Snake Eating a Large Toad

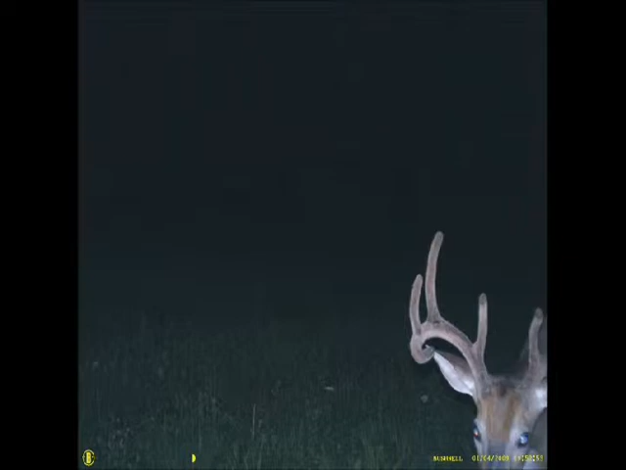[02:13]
I bet both of these are at least eight points or larger. Nice big wide rack on this. It's all a wide rack. There are a lot of deer here at Highland Hill Farm. Many of them come out at night so the best time to be here is at dusk or in the early morning. This is at our Route 313 Stone Barn Nursery which is right adjacent to Peace Valley Park. There's a lot of deer in Peace Valley Park.